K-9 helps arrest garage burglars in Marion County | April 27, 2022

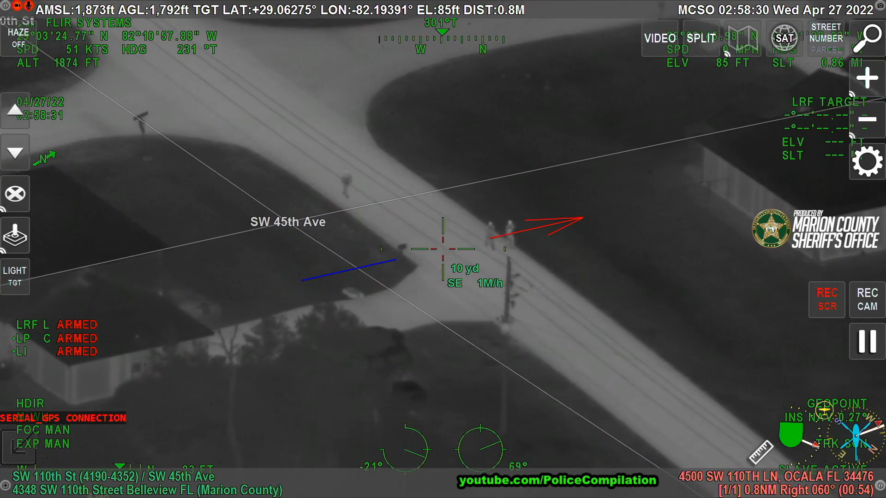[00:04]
Looks like they just got spooked. They're all running now. Alright, they're at 42nd Avenue now at 110th Street. Running northbound on 42nd Avenue.
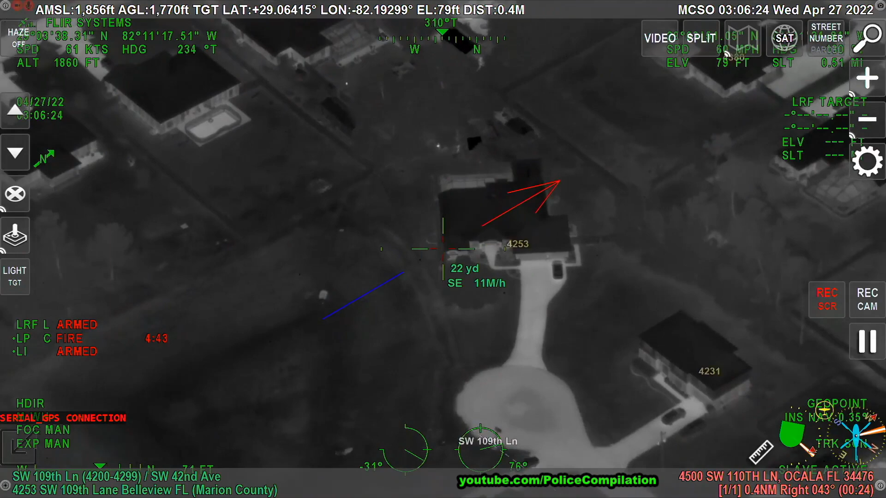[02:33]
4253 109th Lane. Kilo, go to the end of that cul-de-sac, the last house on the right.
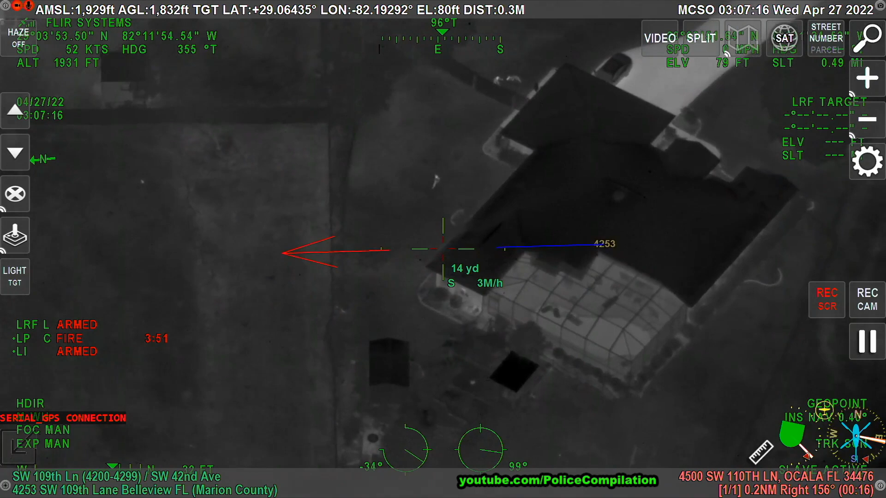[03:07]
Okay, he's not coming to you anymore. He's running the opposite direction.
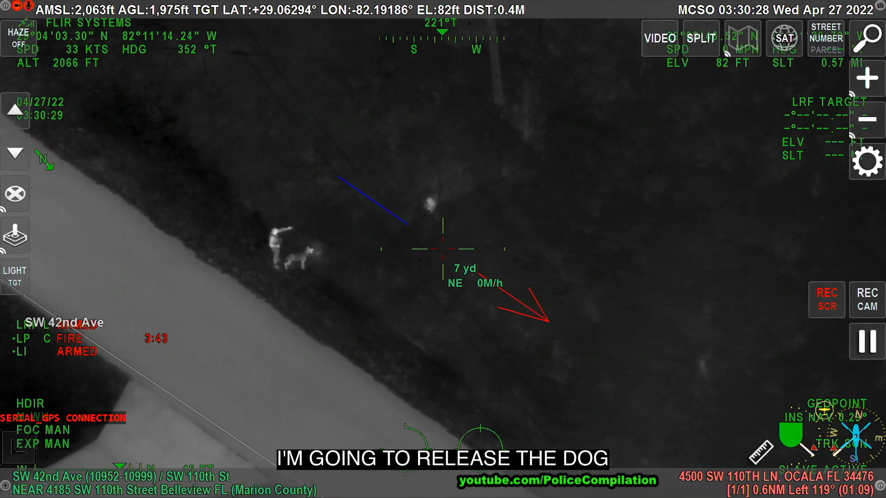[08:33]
No, a mí no me importa de tu teléfono. Ven pa' acá ahora. Ven pa' acá ahora. Ven pa' acá ahora. Al piso. Al piso. Ven pa' acá al piso. A mí no me importa.
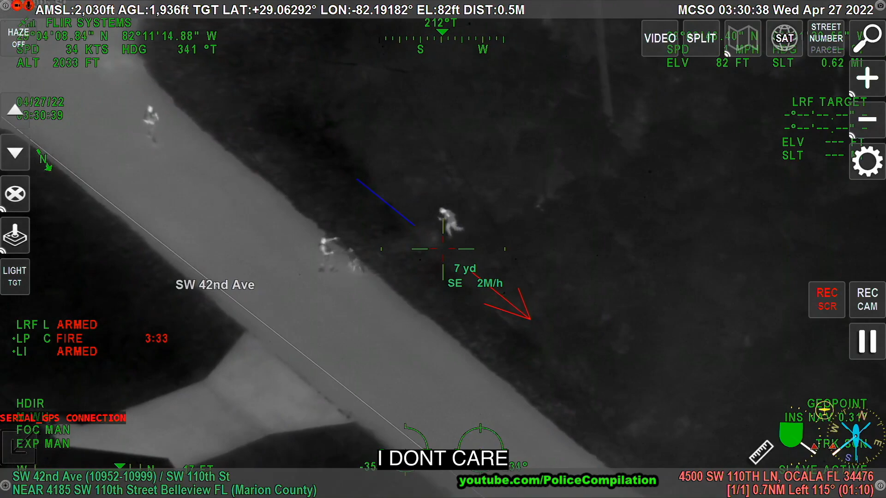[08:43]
Al piso ahora. Kilo has one surrender.